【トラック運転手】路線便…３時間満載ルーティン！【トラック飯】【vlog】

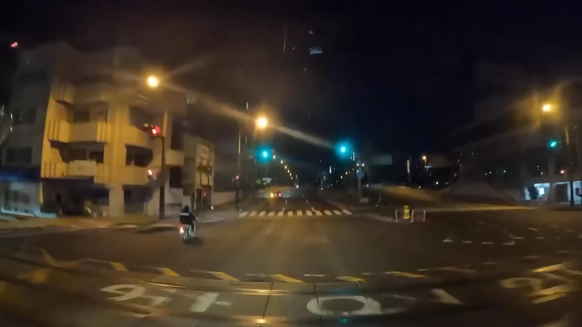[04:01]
ね、なんだかんだで3時間ぐらいかかりまして、積み込み完了ですね。現在、広島県走っております。
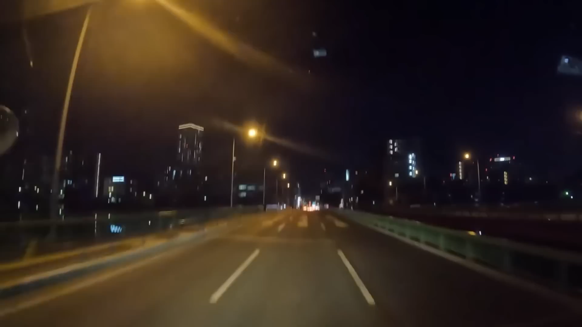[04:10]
国道2号線ですね。久しぶりにこの辺走る。大体ね、いつも高速乗りますんで、一般道、国道2号線、久しぶりに走るわ。いや、疲れた。
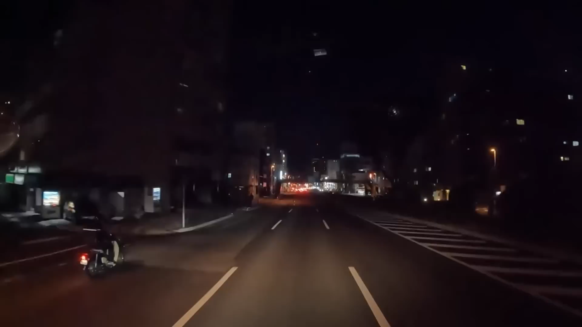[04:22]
ね、さすがに3時間積み込みすると疲れる。ほんでね、今回雑貨なんで、いろんなケースがあるわけですよ。大きいケースやったり、ね、小さいケースもあるし、ね、細長いケースもあるし、いろんな形があるからさ、すごい難しいのよ。大変、ね、一斗缶があったり、いろんなもの積んだ。
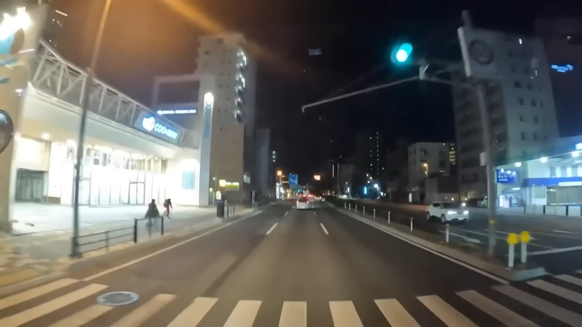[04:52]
だいたいね、4時間弱ぐらいね、3時間半ぐらいかな、それぐらいに着きますんで、バタバタバタと行ってきたいと思います。またね、荷物を下ろしたらね、会社に帰って積み込みして、またね、荷物が出ますんで、しっかりね、それも行ってきたいと思います。さあ、ちょっと今日は先が長いけど、しっかりね、安全運転で走ろうね。国道2号線久しぶりに走るね。
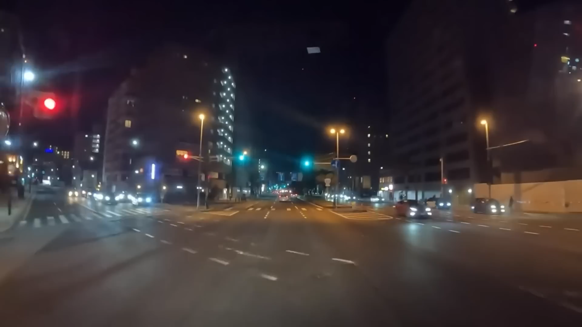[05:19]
昔はこの辺走りよったけど、最近走らなくなったもんな。ね、いろいろ高速時間とかありますからね。これ右行ったら原爆ドームとか、あ、あれだ、チンチン電車だ、路面電車。久しぶりに見たわ。
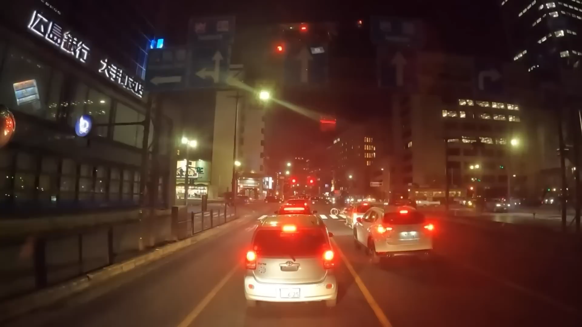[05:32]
ね、僕何回かね、乗ったことあるんですよ、あれ。僕がまだ20歳ぐらいの頃、19か20ぐらいの頃、この辺ね、よく寄ったのよ。懐かしいわ。どっかでのんびりラーメン食べたいけどな。ね、体寒いからさ、冷えとるからさ、ラーメン食べたいけど、なかなかね、そうもいかないのよ。時間決まっとるからさ。今現在ね、9時30分、9時半なんやけど、車が多いな。あ、間違えた。人が多いですね。
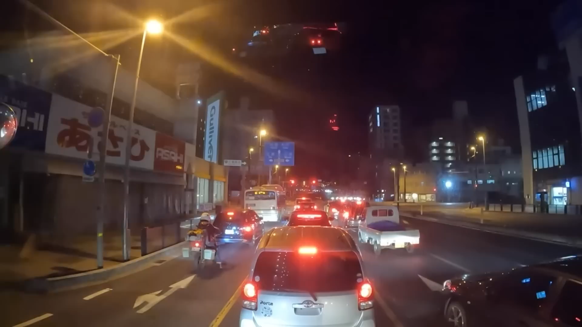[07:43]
ね、いろんな通りの名前がある。これ右曲がったら広島高速って書いてあるな、まあ、とりあえずね、これ直進して廿日市インター受けて走ろう。ね、途中どっかでラーメン食べたいけどな。ラーメン食べたい気分やけど、そうもいかんからな。なんとまあ、 OK、 出発。おお、バスすごい。さすがやな。しっかり信号の手前で一旦停止しとる。ね、僕もそういう運転しようね。
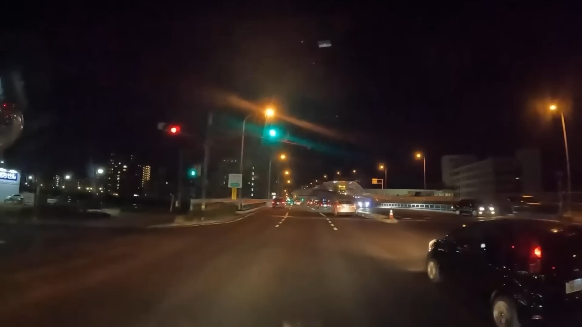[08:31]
天満川だって。天満川、よいしょ。でこの前ね、寒波が来て山陽道が通行止めになった時、僕走ったな。ねえ、この辺もうカチコチやったのよ、大変。 OK、 街中越えて今からバイパスですね。バイパス乗ればこっちのもん。で信号ないからね、バイクがやっぱ多いな。でこのね、バイパスの入り口狭いのよこれ。
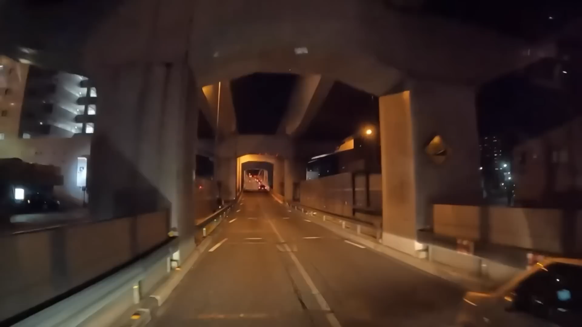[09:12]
おい、狭い、路肩がないからここ狭いのよ。はみ出した、はみ出し刑事です。 はみ出し刑事、純情
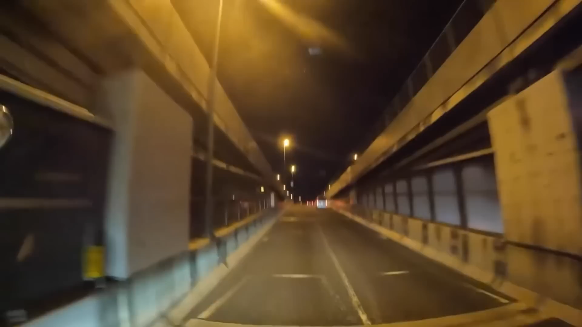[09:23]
派。 OK、 加速して。結構走るな。重量はね、そんなにないみたい。満載積んどるけど重量はそんなないみたい。で最後にね、ケツにパレットをね、2枚積んで押し込んでね、積み込み完了。こっからはバイパスですね。
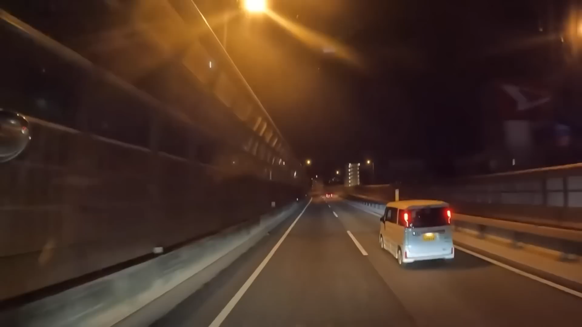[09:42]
みんな早いな。よっよっよ
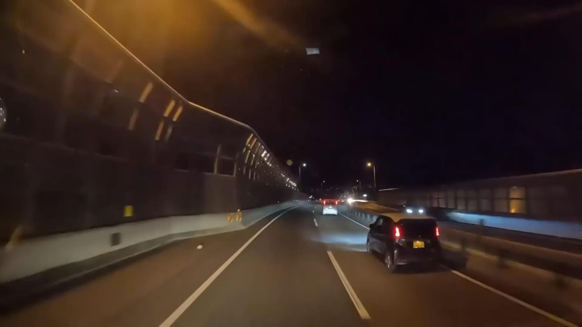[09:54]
っ。あ、景色がいいかも。でも暗いからよくわからんかねえ。お、綺麗ねえ。
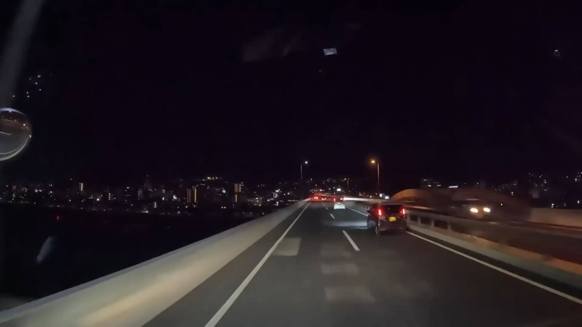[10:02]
これも橋ですね。この下にも川が流れとる。ねえ、もうみんなお家帰ってのんびりしとるんかな。ねえ、今日は僕はねえ、夜の運行、運行も行きたいのよ。ほんでさあ、しっかりね、安全運転で今からね、福岡県3時間半かけて行ってきたいと思います。レッツラゴー。